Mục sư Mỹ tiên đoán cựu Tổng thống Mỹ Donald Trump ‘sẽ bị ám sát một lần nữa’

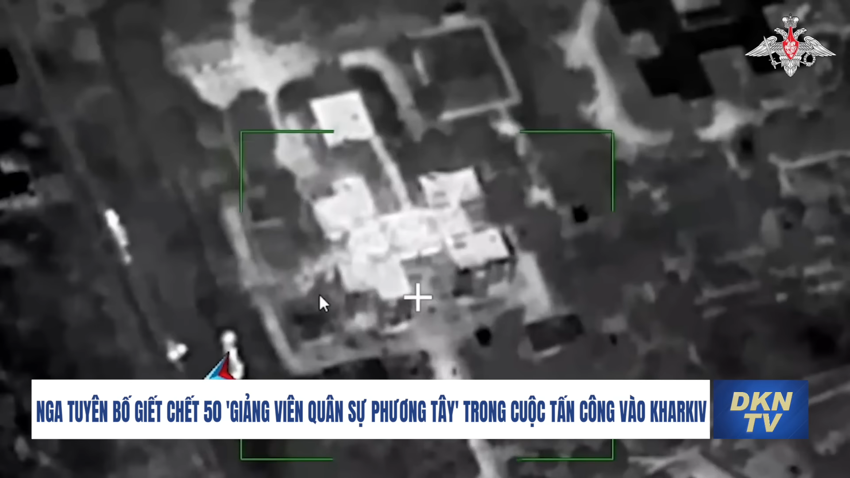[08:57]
Hệ thống hỏa tiễn Iskader M đã tấn công vào điểm khai triển tạm thời của các giảng viên Và lính đánh thuê từ các nước phương Tây tại Dehachie Vùng Kharkiv, hãng thông tấn TASS dẫn lời một nguồn tin giấu tên của Bộ Quốc phòng Nga cho biết Thành phố Dehachie năng cách thủ phủ của vùng Kharkiv khoảng 12 km về phía Tây Bắc Kết quả của cuộc tấn công,
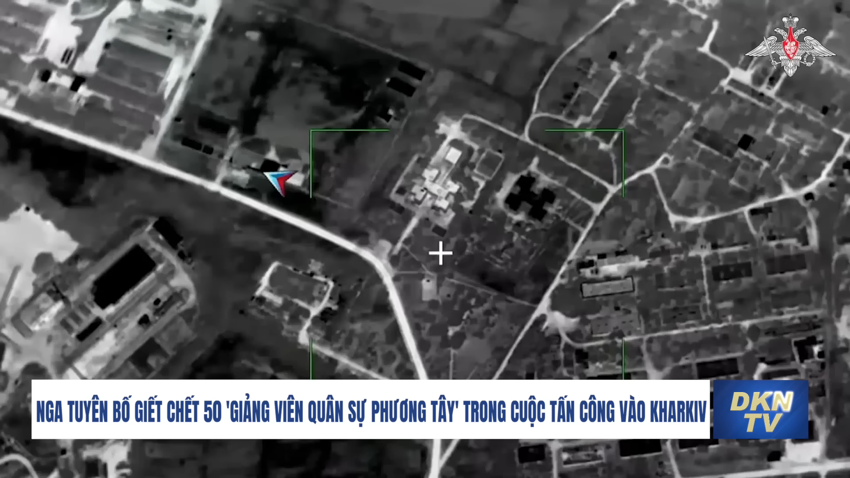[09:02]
khoảng 50 giảng viên quân sự nước ngoài đã thiệt mạng Nguồn tin nói thêm, nhưng không nêu rõ thời điểm vụ tấn công xảy ra Không có thông tin chi tiết nào khác được cung cấp